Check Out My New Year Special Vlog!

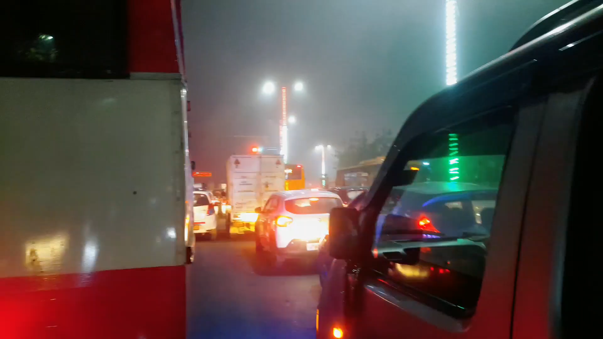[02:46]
और भाई इतना गंदा बड़ा ट्रैफिक लग रहा है ना गाइस, मतलब ना 5 मिनट तो समथिंग हो चुके हैं और अभी तक भाई ट्रैफिक नहीं खुला है।